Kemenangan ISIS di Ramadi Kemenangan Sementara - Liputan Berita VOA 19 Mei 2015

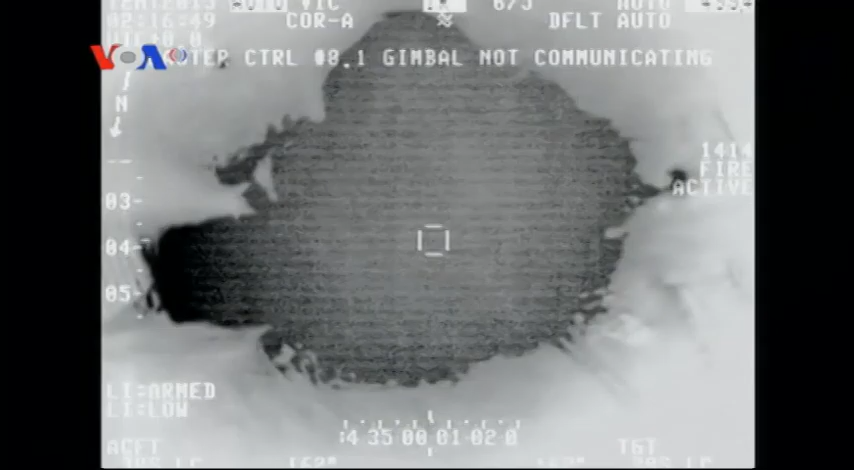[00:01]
Serangan udara dari pasukan koalisi pimpinan Amerika Serikat yang terus menghujani ramadi dalam beberapa hari ini tidak menyurutkan ISIS.